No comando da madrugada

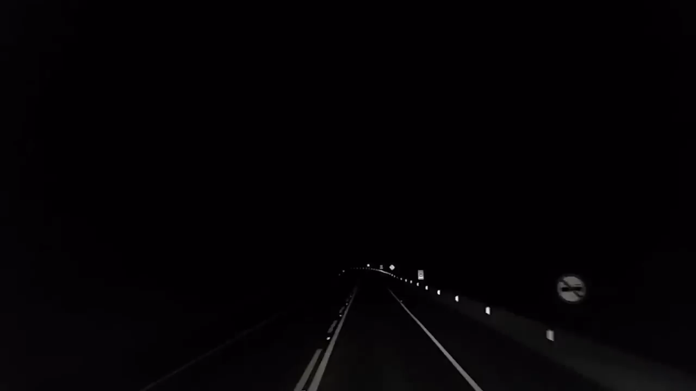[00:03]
Bom dia, bom dia galera São 4 e 15 da manhã Já saí aqui do posto Ampezã em Lages Com temperatura de 10 graus Hoje dia 15 de maio De 2015 Madrugadinha Tá tranquilo Sem nenhum movimento Saí mais cedinho hoje pra poder Dar certo O meu esquema O meu planejamento De estar em casa